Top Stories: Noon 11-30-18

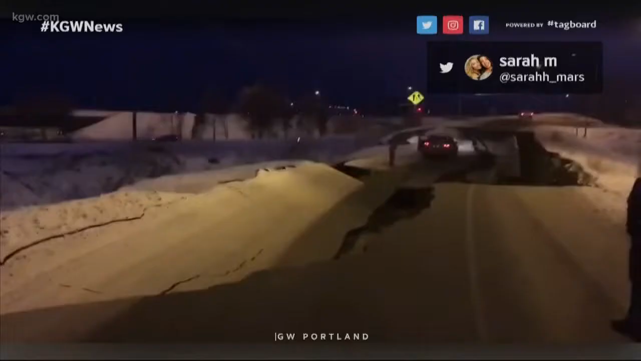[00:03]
And we begin with breaking news. A massive earthquake rocked Alaska this morning. Take a look at this video from Twitter. It shows a damaged street near the Anchorage airport with a person and their car stuck in the rubble. The quake hit around 10 o'clock this morning.